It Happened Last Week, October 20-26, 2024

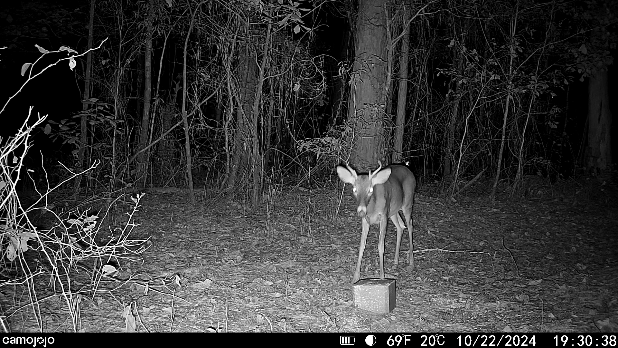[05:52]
And I see why. Look at this bad boy. Hello. Alright, can we be friends? I won't share my food. Nugget's foot is getting a lot better.